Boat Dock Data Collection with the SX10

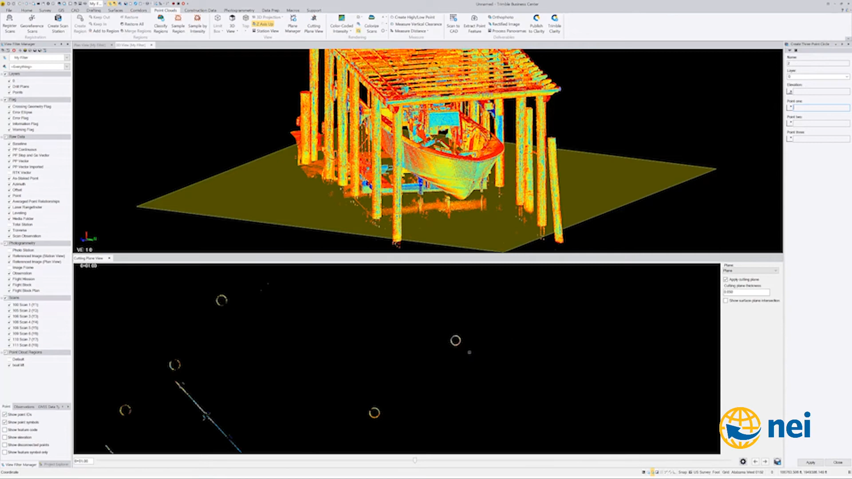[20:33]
that point maybe that point okay so that that looked pretty good i can go with that so uh let's say that and that's at one foot off the water right so let me uh let me do this and show you if i go in
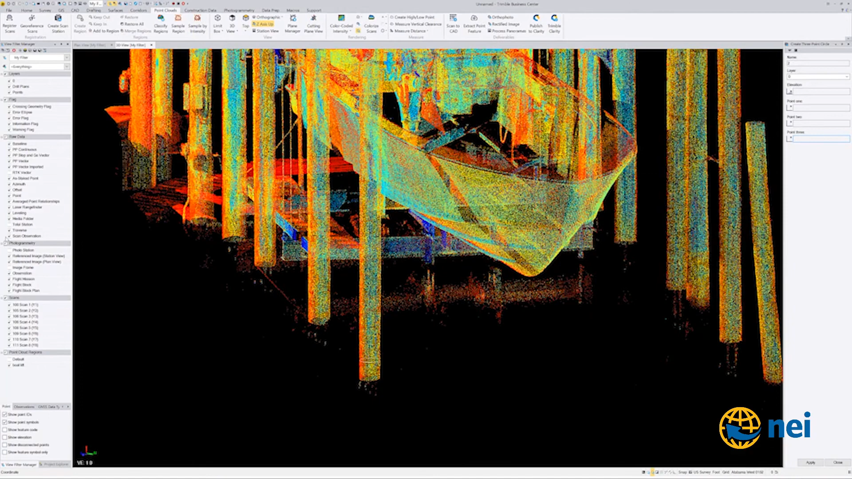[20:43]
and i turn my scans off you're gonna see that so at that point i could go in and do whatever i want to as far as um going
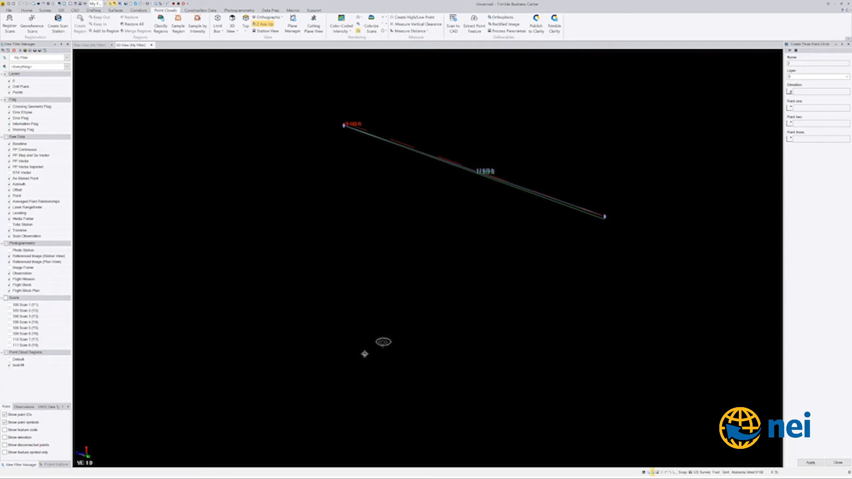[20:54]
in and and creating a point in the center of that you know or or whatever i need to do but that gives me something to measure from so that's how you use the scanning stuff to actually um create this because this
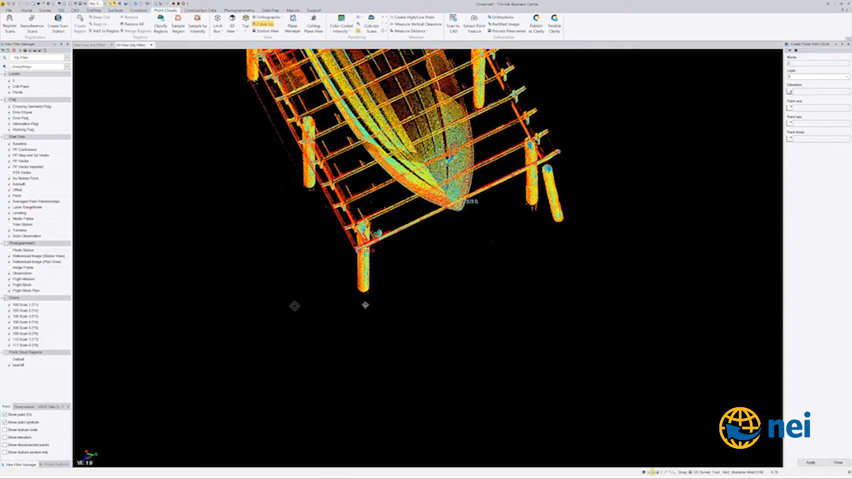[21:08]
to me this extent this changes
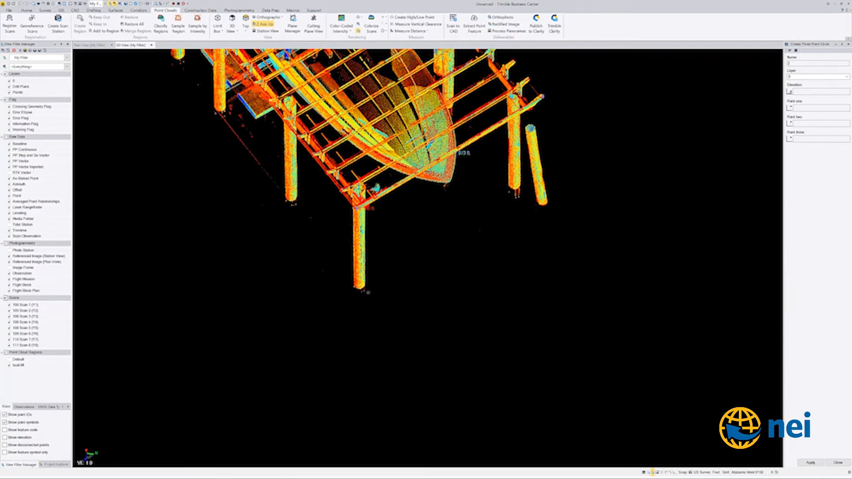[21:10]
everything because look at what i have here to work with so i scan this out in
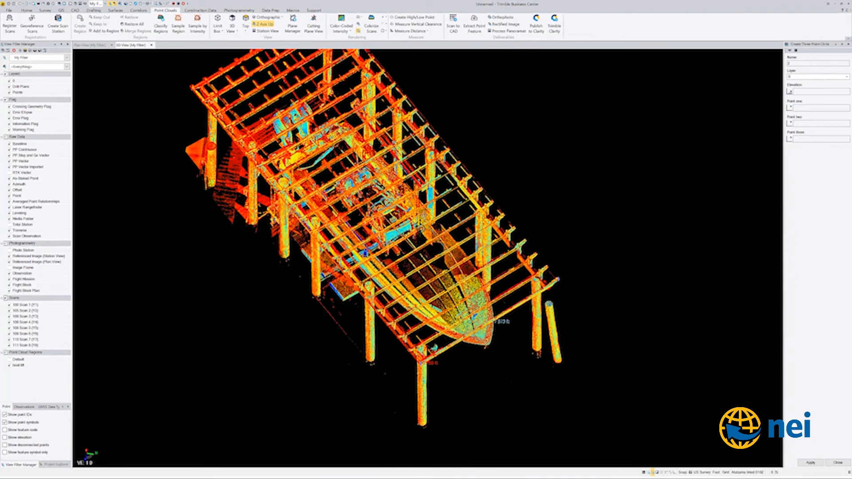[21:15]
the field but look at the the amount of information i don't have to create a 3d model if i wanted
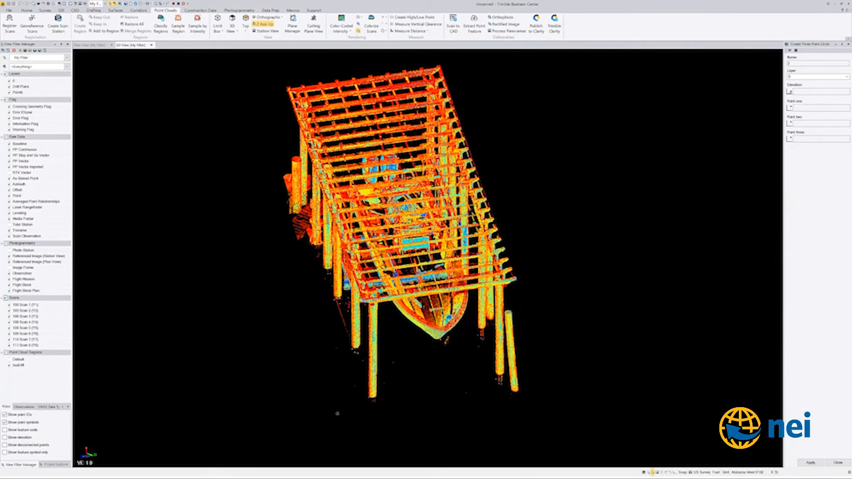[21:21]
to i could i could go in here using those circles and do some other stuff in the cutting plane take that dwg to civil 3d and i could actually
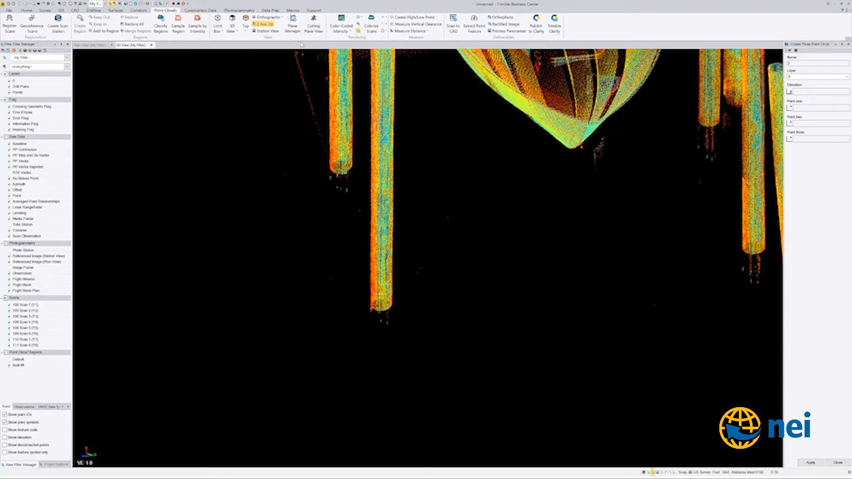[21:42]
at so let me show you something real quick i know this video is getting a little bit long but um if i go back to cutting plane and this is where to me the the level of data that i get the information i get is so powerful
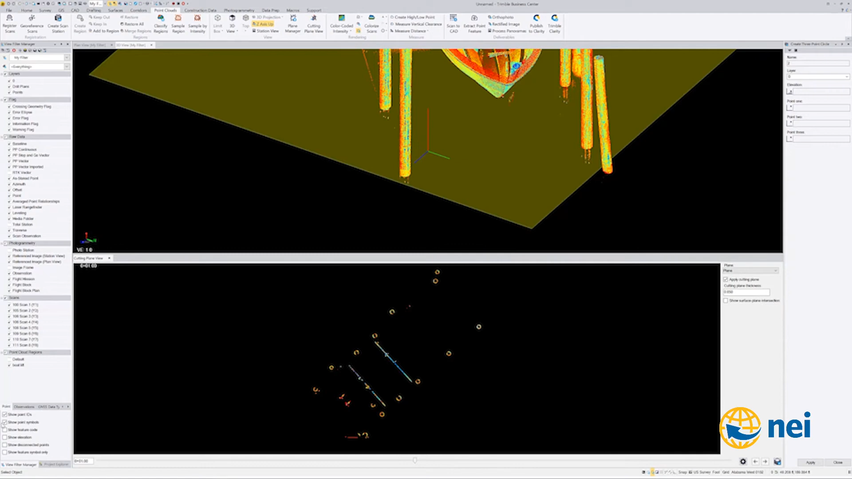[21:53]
because this is going to court so if you're sitting in court and you go okay well if you look at this thing at um let's say 15 foot so at 15 foot we don't have a piling but if i go down to let's say 14.5 now looks like i'm at i'm about at the top just almost at the top of the pilings let's go down to 14
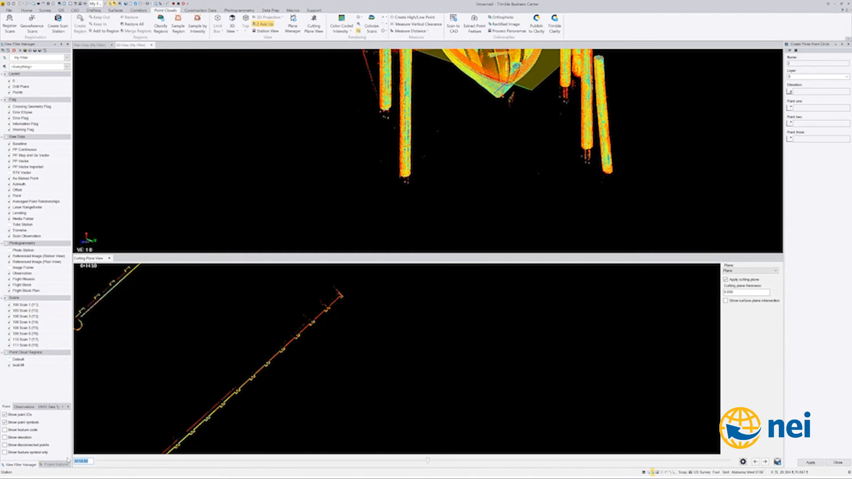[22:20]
14 looks like i'm about at the top of the pilot okay so i could go in and measure i could actually go in and over here and i could actually
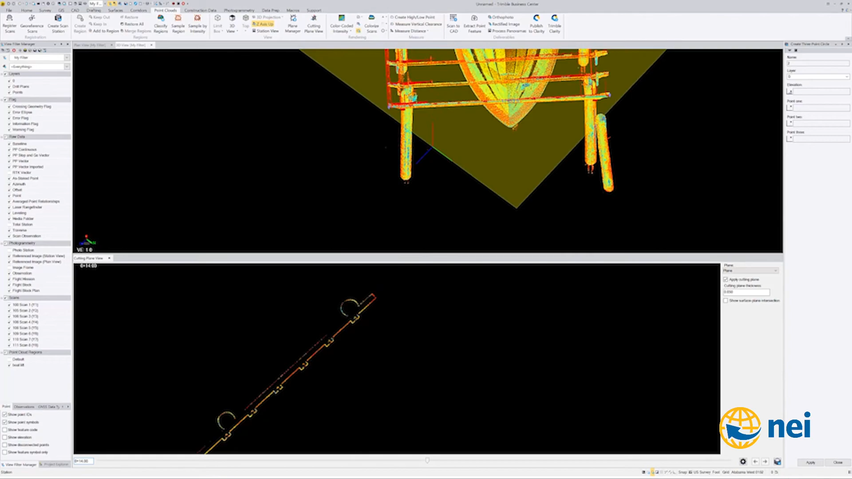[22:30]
click up here somewhere and i can see whoops i think
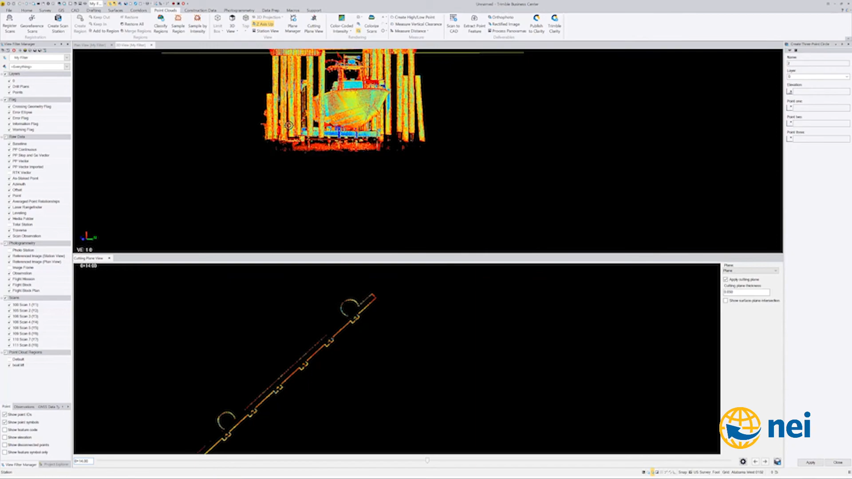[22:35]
i got flipped upside down now well that's there we wait a minute yeah
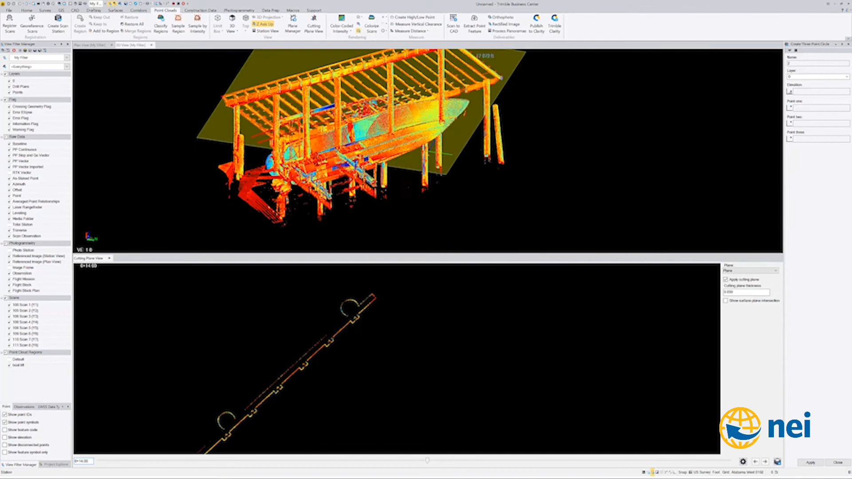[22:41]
because i got my plane all the way up top so uh if i was to go in here and
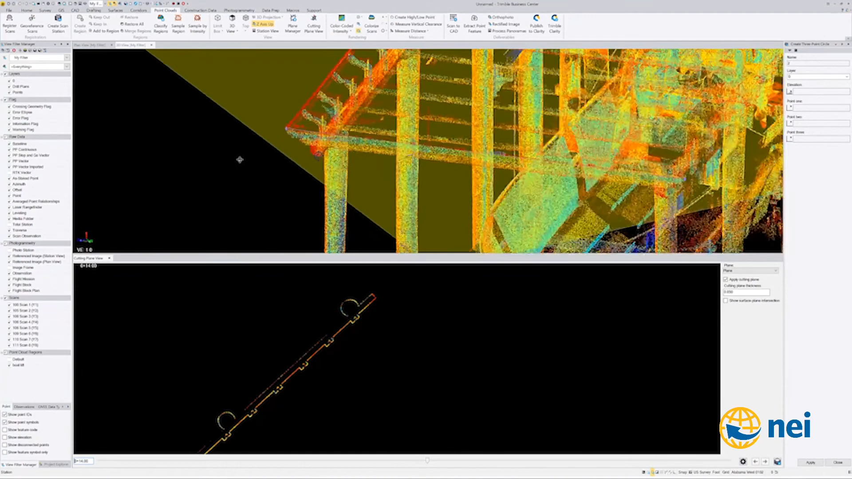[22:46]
look i could go in somewhere in here and i could go to my measure tool and i could say measure point and i could say measure me a point right there and you'd see it 15.57 is the z value now we are mean sea level so um you'd have to figure out what that offset is right or you could set your cutting plane if you knew where zero was at you could set your cutting plane at zero and you could work off that
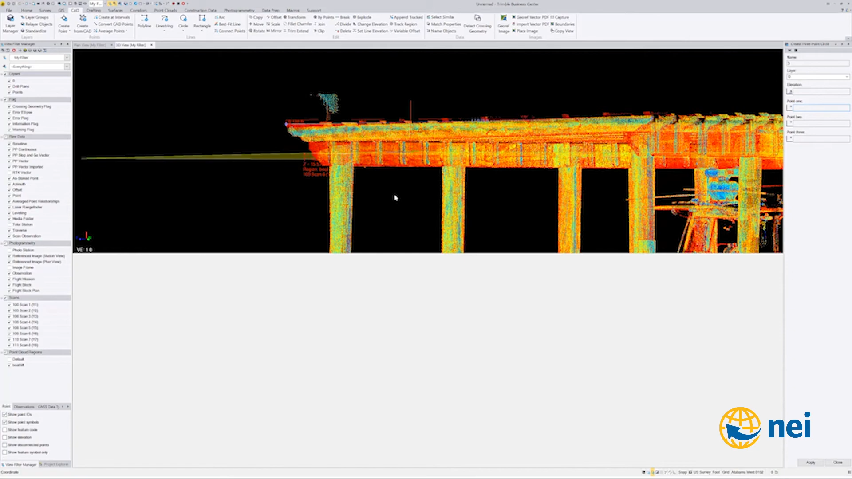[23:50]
this post and i put there there this post looks weird up here right there okay so let's uh get rid of the cutting plane view let's go back and look and if we did a um
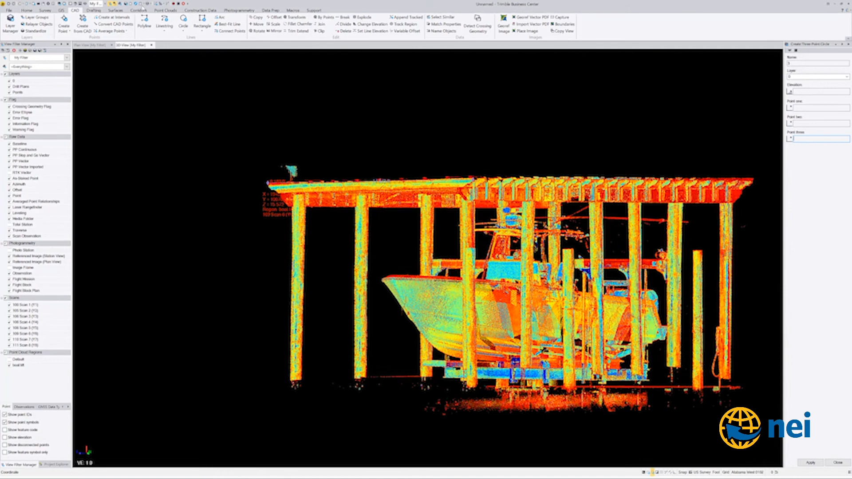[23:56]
i go to point clouds and i say top down view here's
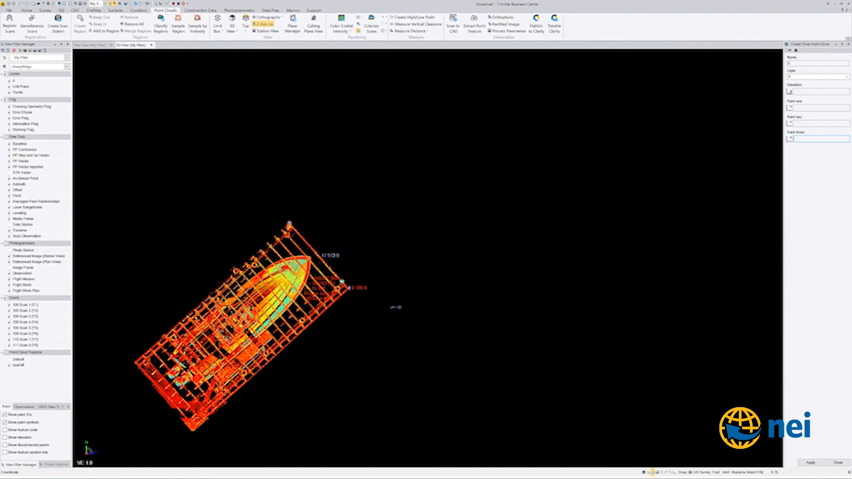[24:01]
my top down view right there now look at that post the post the post is not going
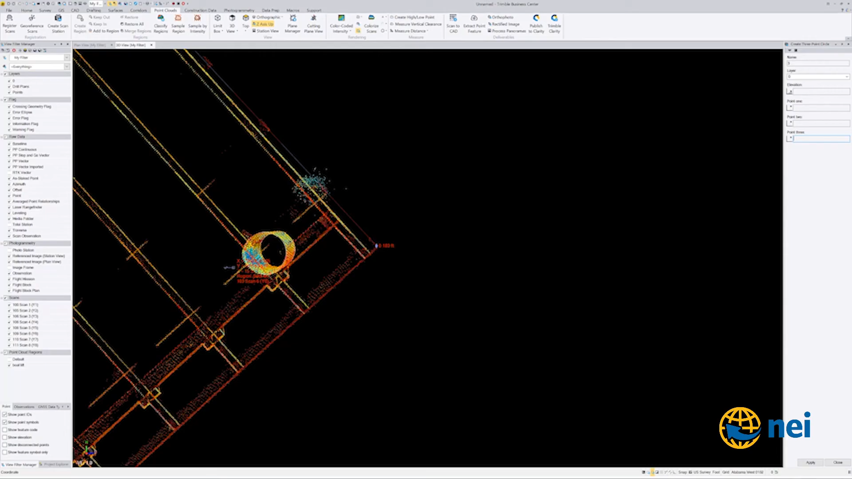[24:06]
straight right so if i needed to show this in court and then i needed to show that first of all that the post